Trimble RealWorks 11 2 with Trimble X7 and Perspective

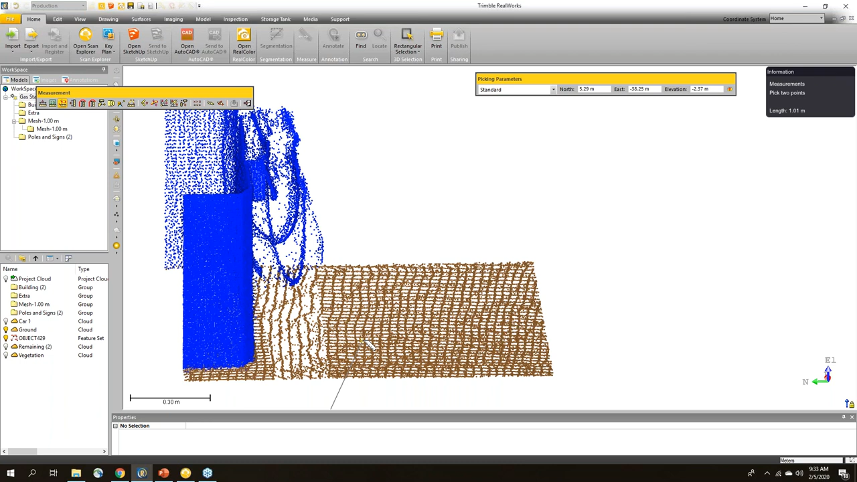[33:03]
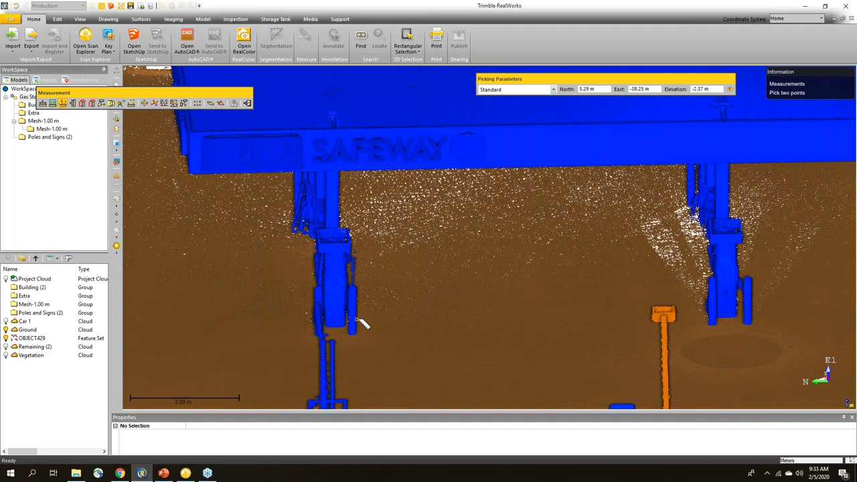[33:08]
Okay, make that a little bigger so I can get some context.
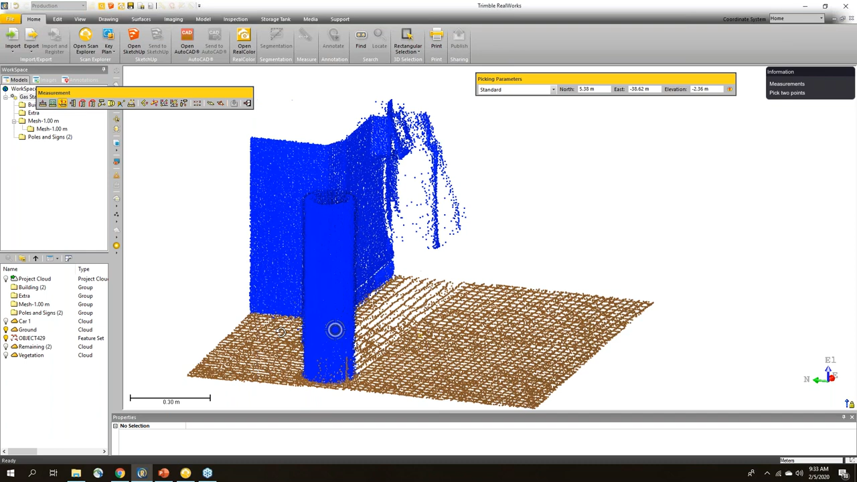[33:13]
So I want to click on the inside here, then I want to come over here, click on this other one.
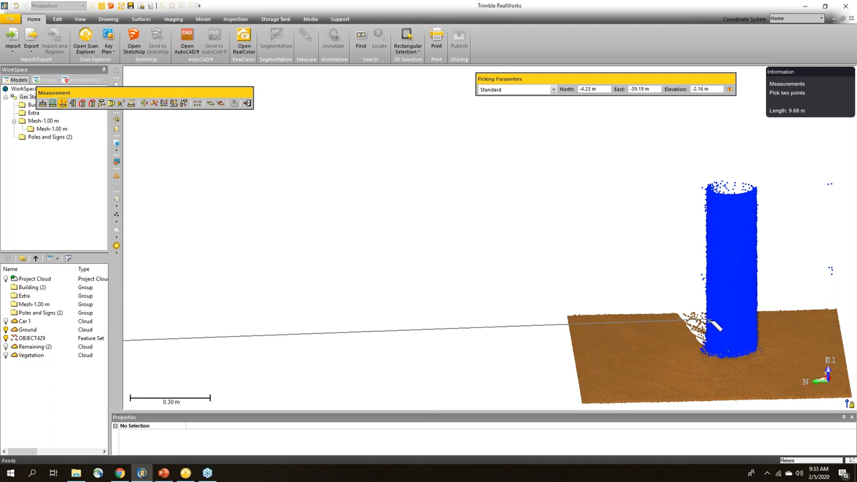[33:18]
Again, just make sure I'm in the right place on it, click on the inside.
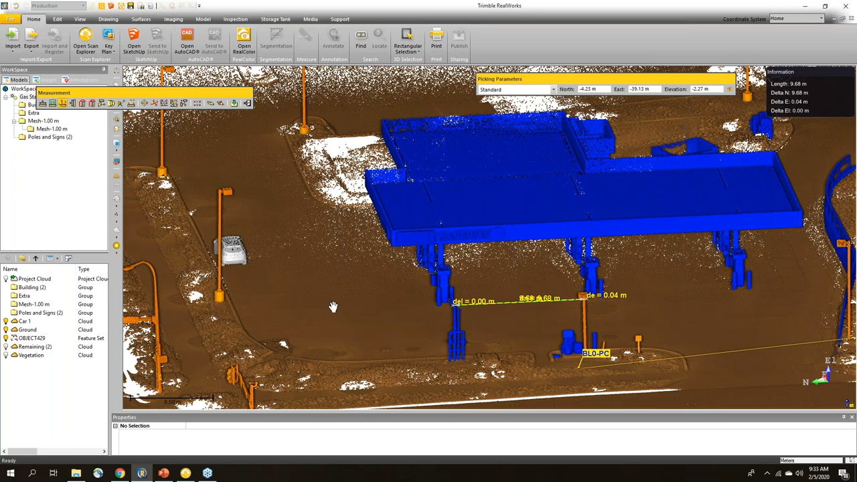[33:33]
I could do the same thing, I could come through and take some measurements on that.
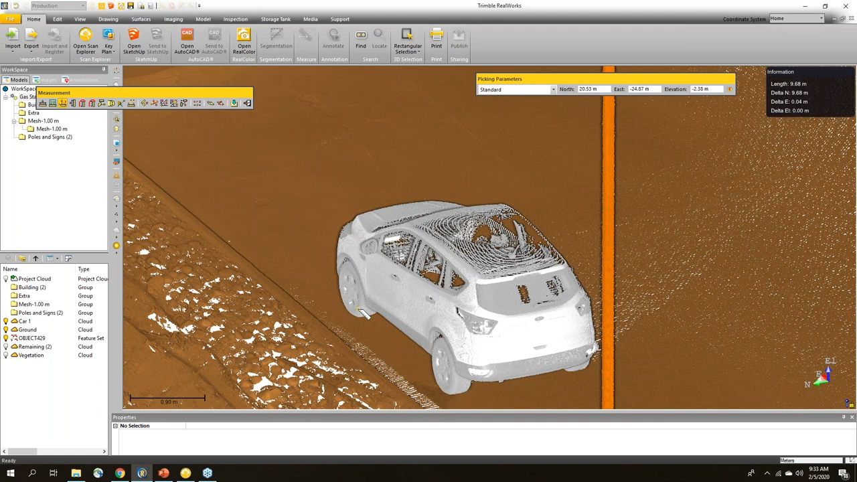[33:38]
For example, we'll just click on the outside of the wheel here, come over here, click on the other side of this wheel.
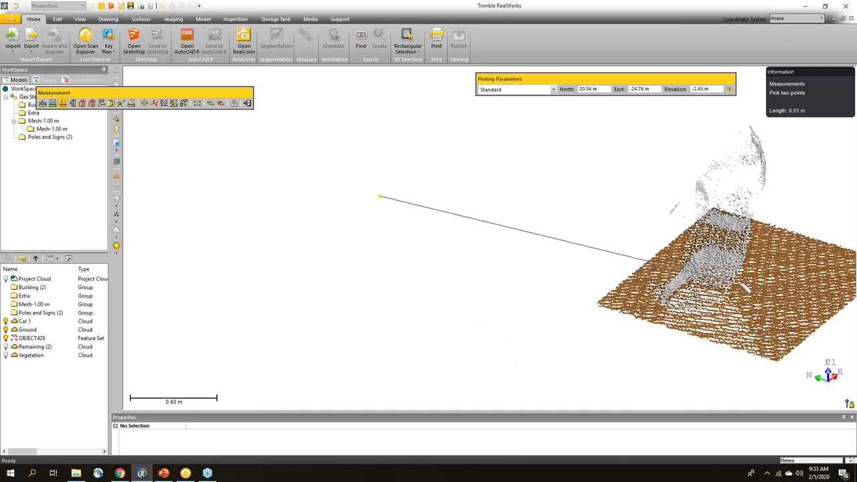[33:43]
And we can see that this car is only about 1.7 meters.
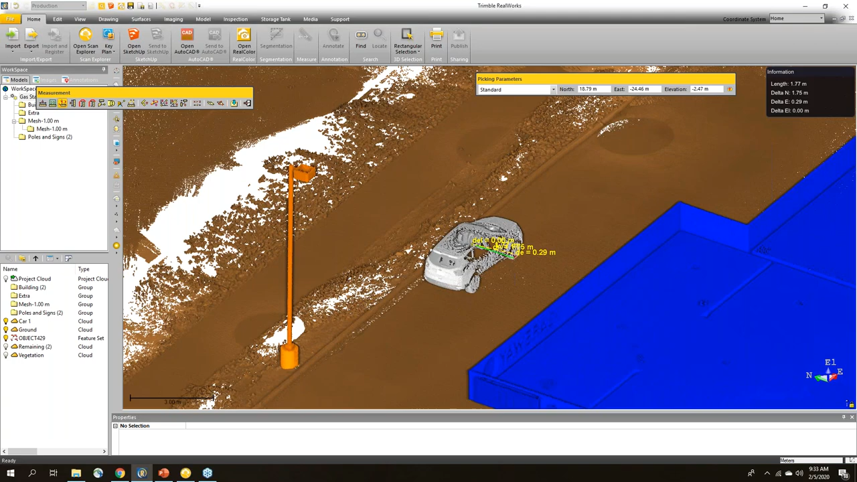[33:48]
So we can clearly get a few cars through there.
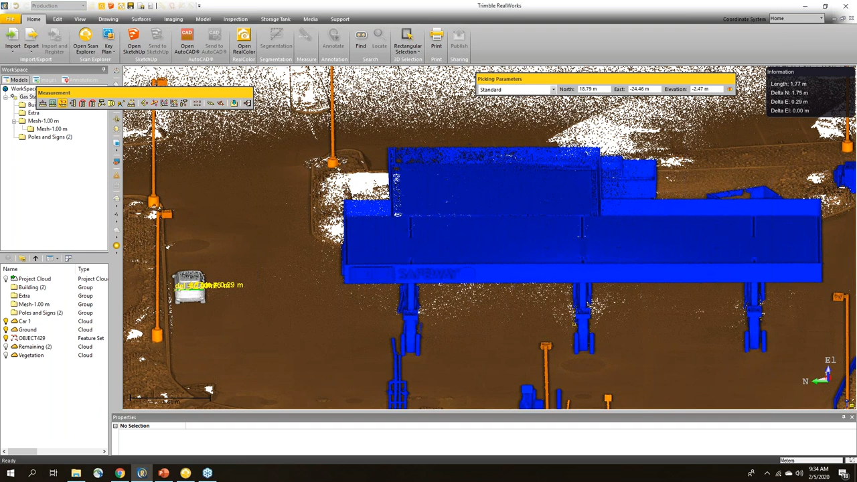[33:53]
The reason I bring this up is the gas station I go to fuel up and it's really tight and it drives me crazy. So I'm obsessed with these clearances. Now, if you didn't want to just take measurements and get these,
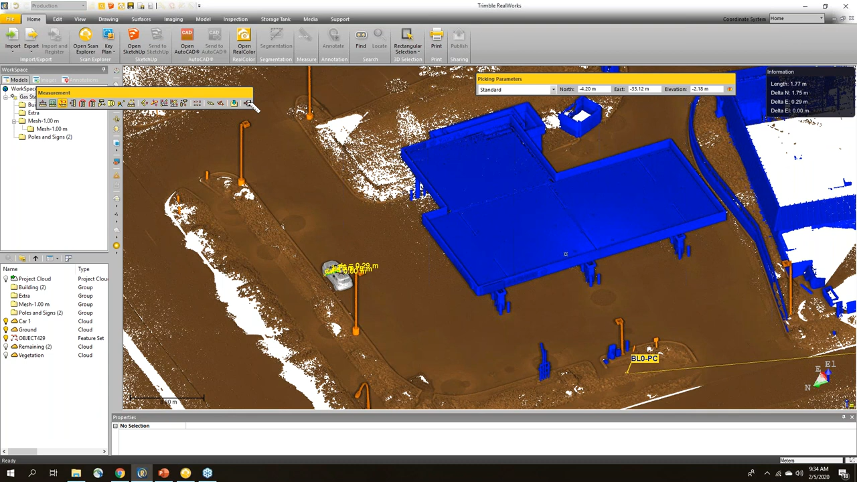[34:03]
and of course, I can save these measurements and bring them up later or export them if I want. But if you wanted to do more, here's an example where we've gone through and done some quick modeling on here.
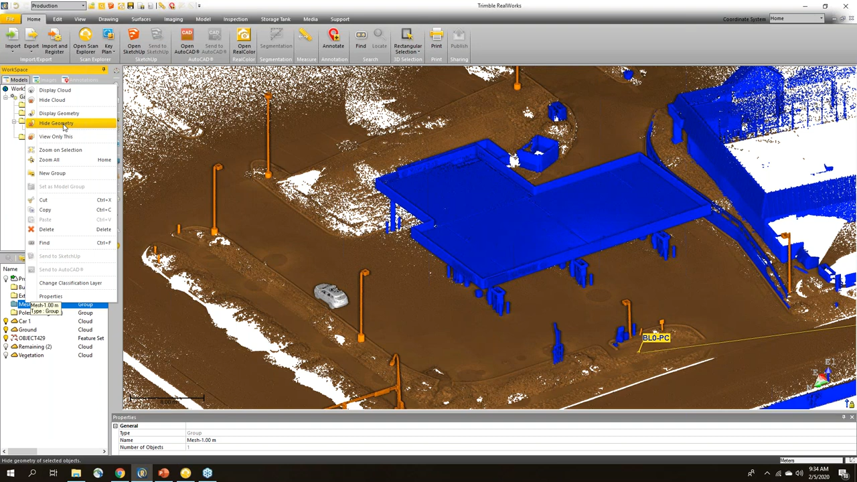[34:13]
I'm just going to display the geometry. And you can see that I'm just seeing wire frames. I'm going to change this to textured.
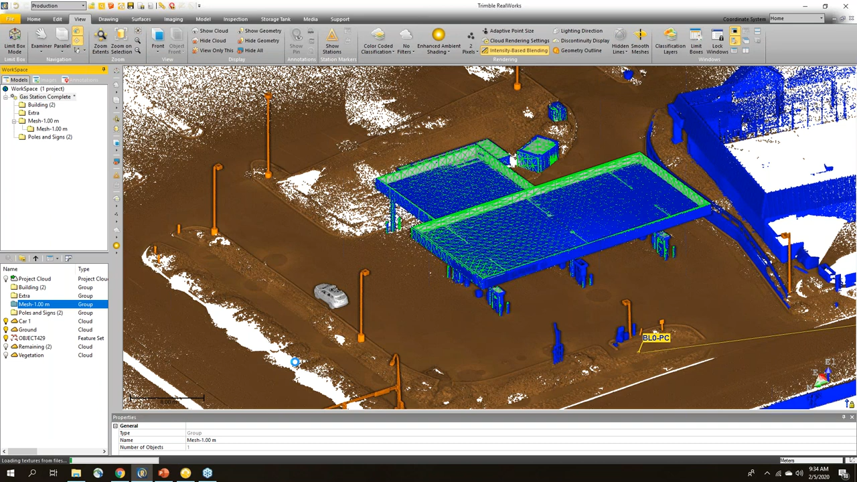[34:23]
And I'm just going to hide, after this is displayed, hide the point cloud showing all of the building.
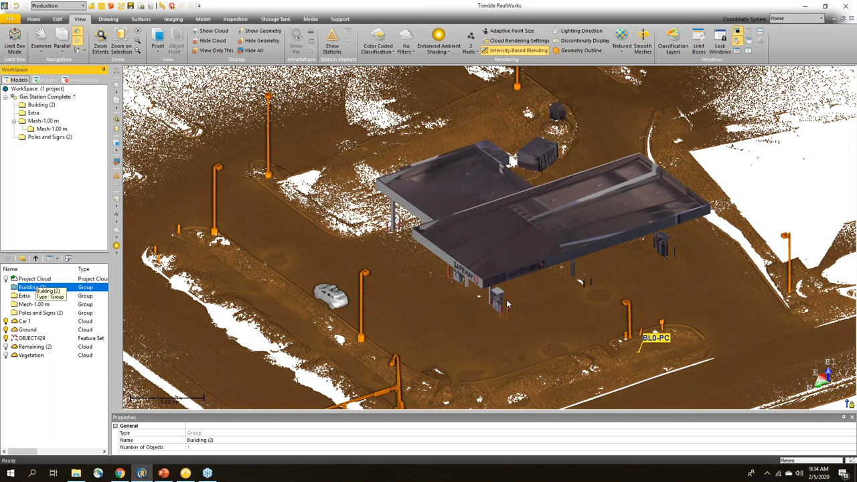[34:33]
So now I can just look at the textured model. So this was a model we created inside of Trimble Real Works using the modeling edition.
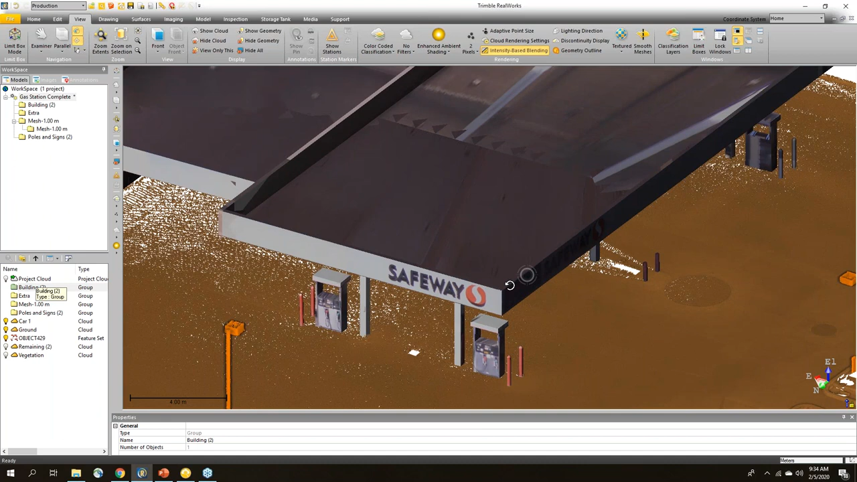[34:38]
We've also textured it, so it gives a lot of context as to what's going on.
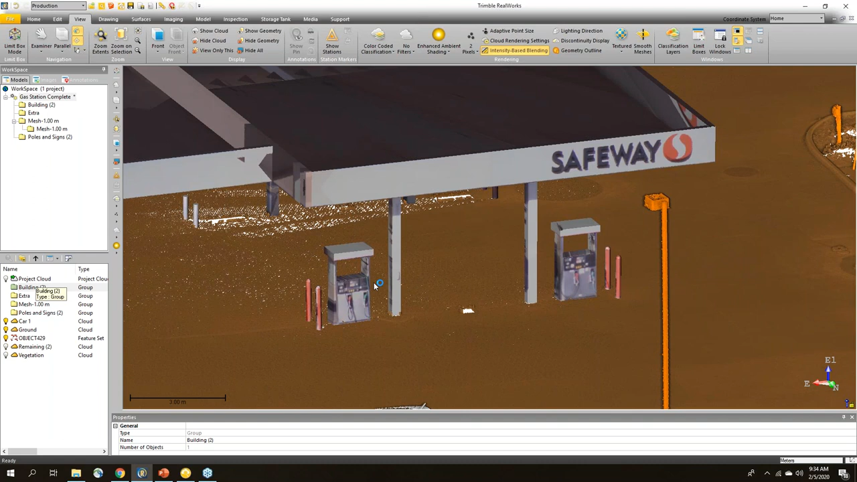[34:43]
Kind of a trick you can do if you don't want to model all of the fine details. You can add texture to it, similar to like what you see in Google Earth.
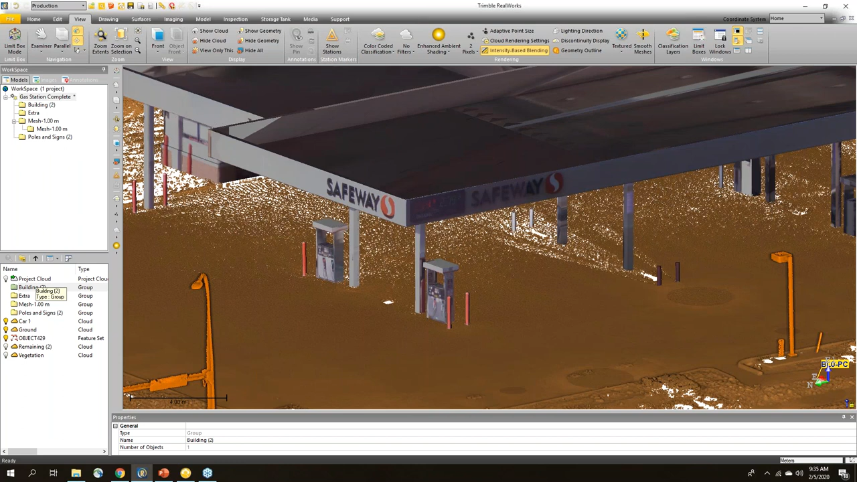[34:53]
And you can get a lot of information just out of having these objects modeled in here. If I wanted to, I could take this model and export it, this mesh, view it in something like Google Earth to get some idea.
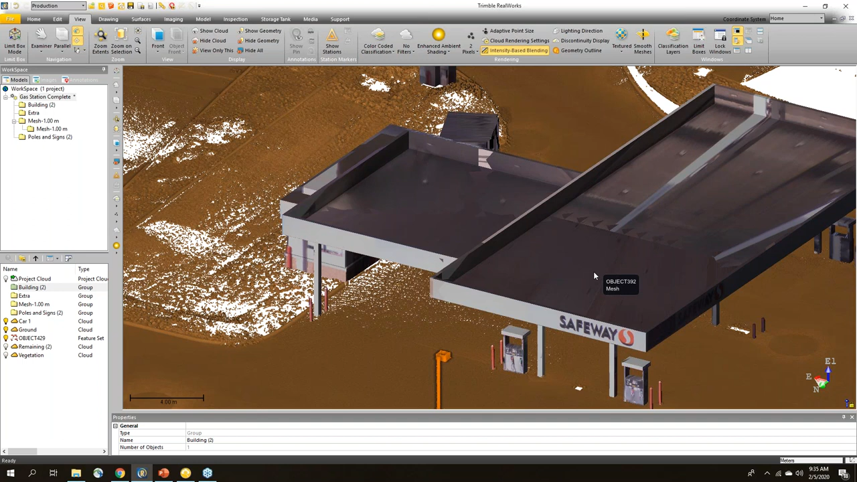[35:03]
Maybe you're doing some planning or something along those lines.
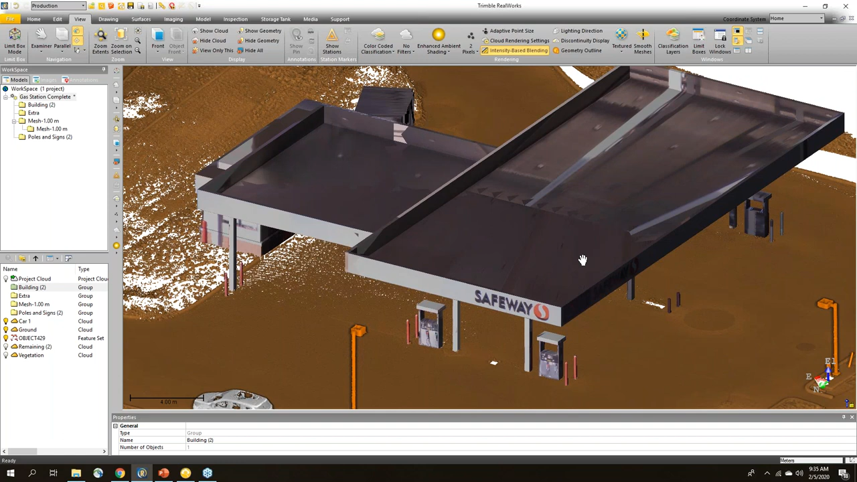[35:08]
So modeling, we can also go in and do some line work. I'm just going to bring up the drawing tool here and open up the cutting plane.
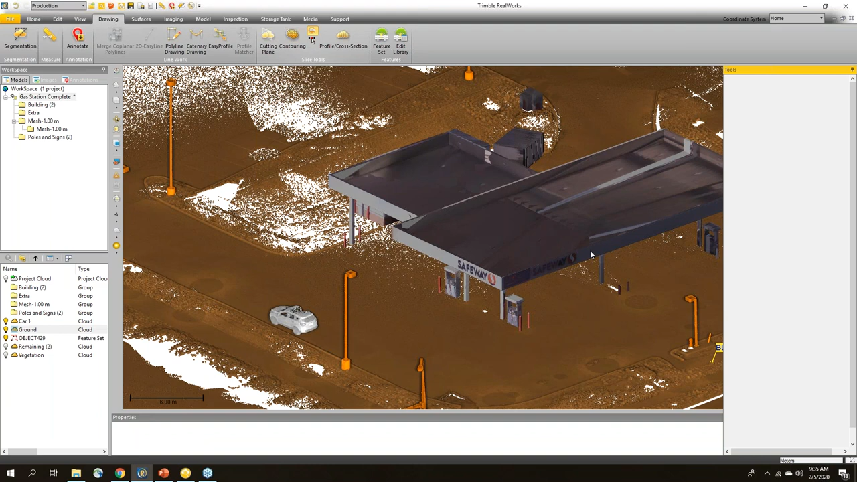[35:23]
So cutting planes are nice. If I wanted to create cross sections of an object like that building, I could do that.
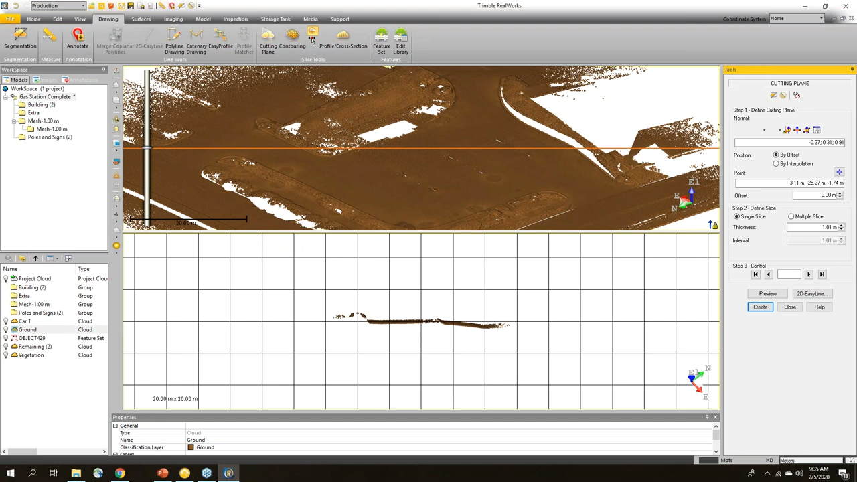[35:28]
In this case,
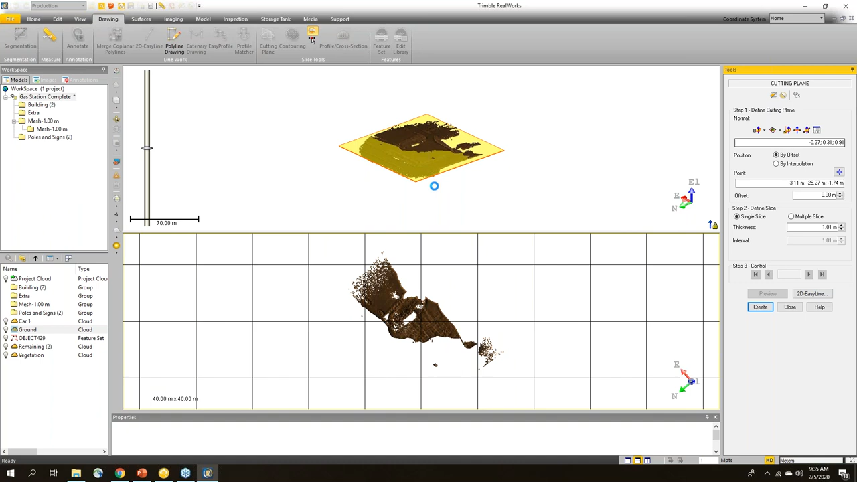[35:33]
I'm just going to set my elevation perpendicular to the elevation or z-axis.
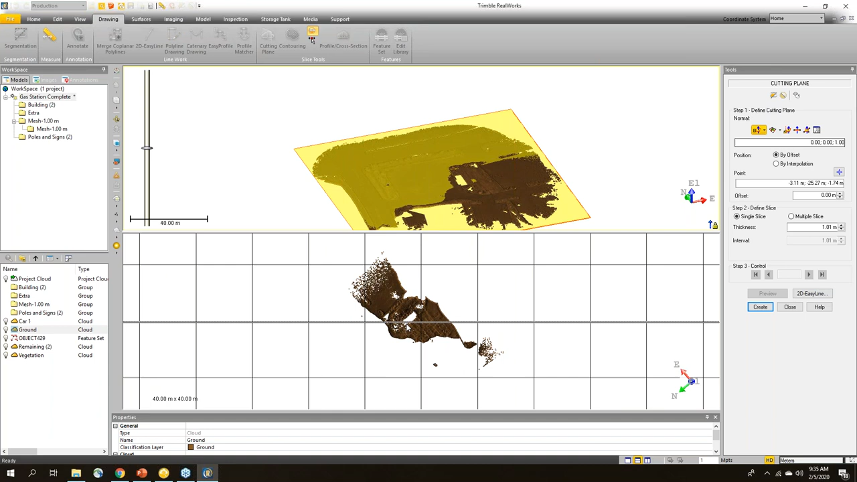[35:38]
So I've got my plane here, and I can move this plane, for example, if I wanted to find out where the water maybe is going to settle in this parking lot to find the low areas. So I've created a plane. I'm just displaying the ground that was auto extracted. And I can move this plane down. So anywhere you can see the dark brown, that's where the ground is above the plane. So if I continue to move it down, you can kind of see where water would start to settle in this parking lot.
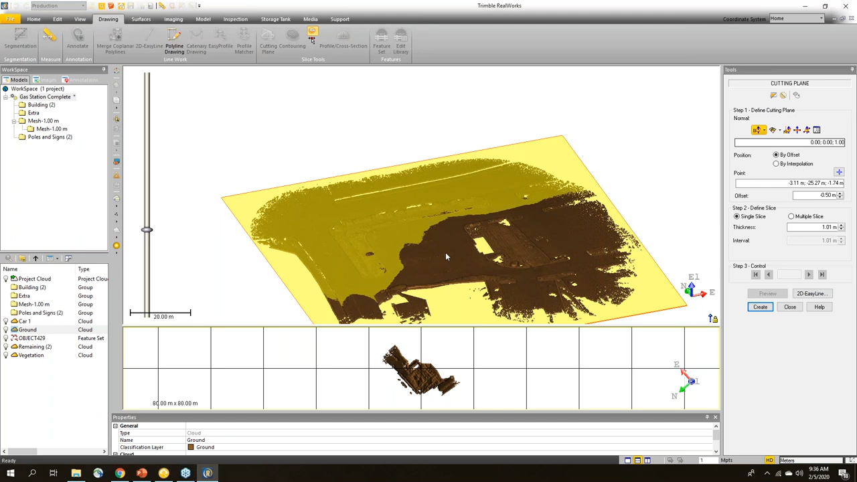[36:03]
And for context, if you just want to see really quick,
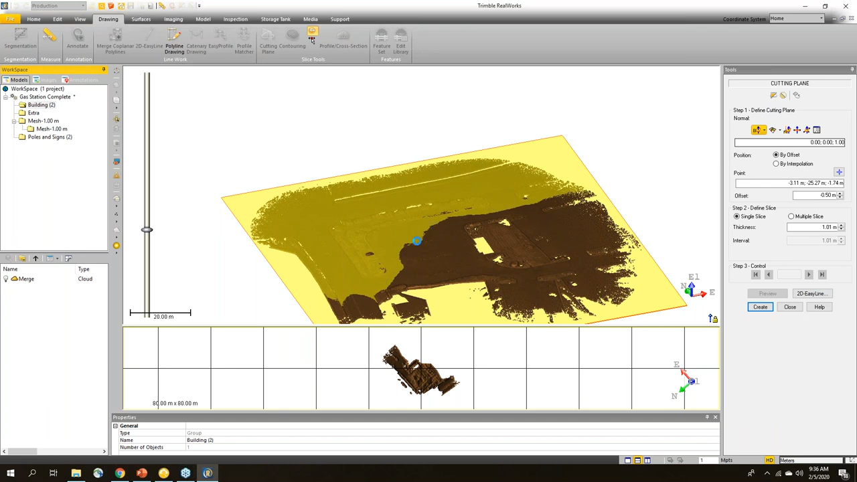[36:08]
this is where the building is sitting. So you can see where all of this is in relation to everything else.